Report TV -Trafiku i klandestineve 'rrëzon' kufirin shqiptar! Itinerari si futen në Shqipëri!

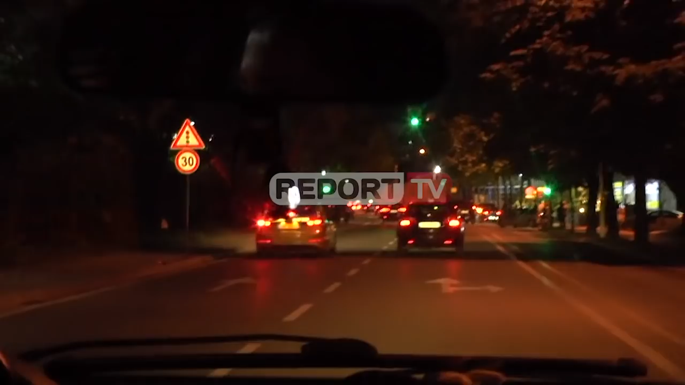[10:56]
Grupi xhirimit të Report Televizion i ndjek sërish nga pas, në përpjekje për të mos u evidentuar nga taksistët.
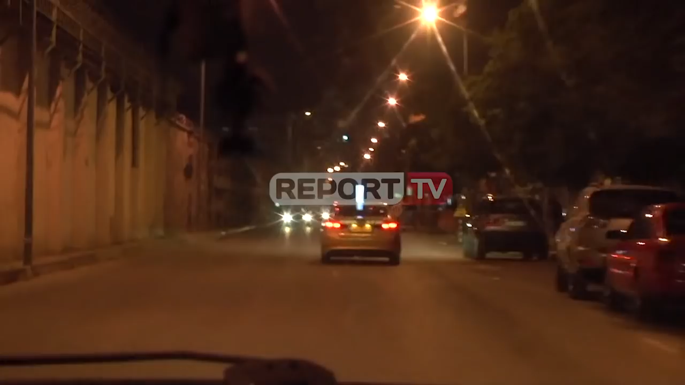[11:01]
Teksa kanë përshkuar disa kilometra rrugë, në zonën e njohur si Oxhaku,
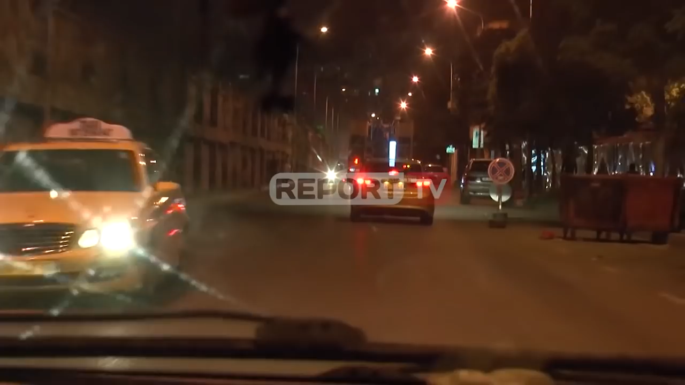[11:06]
një prej taksistëve ndalet për të bashkuar me tjetrën dhe për të vazhduar rrugën drejt kampit në Babru.